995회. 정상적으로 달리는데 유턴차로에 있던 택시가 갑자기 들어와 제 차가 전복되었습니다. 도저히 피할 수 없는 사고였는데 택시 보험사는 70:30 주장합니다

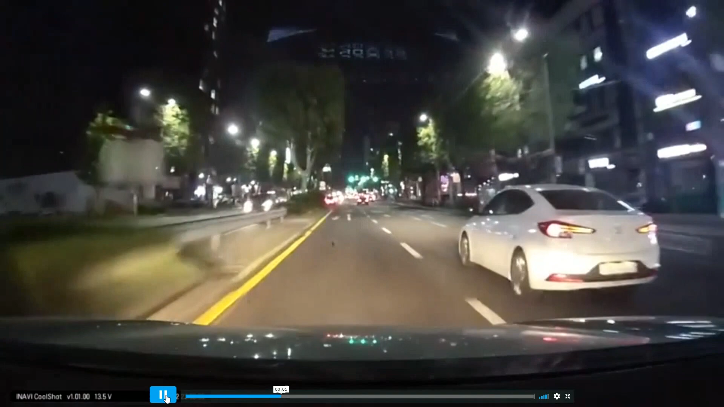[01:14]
다시 보시죠. 정상적으로 가고 있습니다. 여기서 택시가 이때, 이때 튀어나왔습니다. 거리가 얼마나 될까요? 여기서 여기까지. 여기서 여기 20m가 제한되겠죠? 조금 더 뒤로 가볼까요? 조금 더 뒤로 가본다고 그러면. 아직은 안 보입니다. 이때 이게 느껴질까요? 아직 못 느껴지겠죠? 이때쯤 느껴지겠죠? 네, 이때쯤. 이때쯤 느껴지고 거리가... 이거, 이거요.
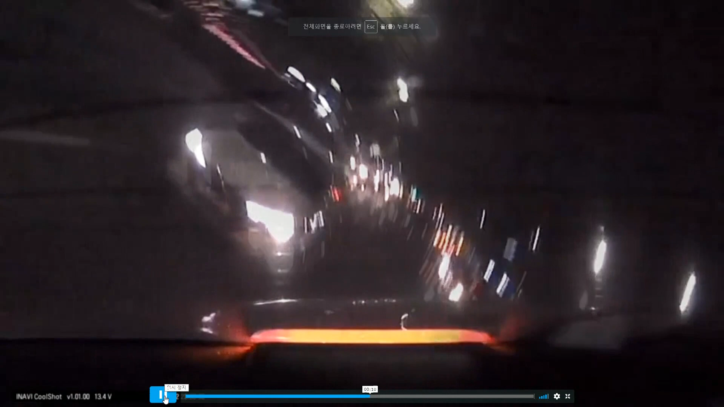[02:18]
그런데 이 차, 2차 때문에 못 피하는 거죠. 이 사고보험사에서 70대 30주장 한답니다.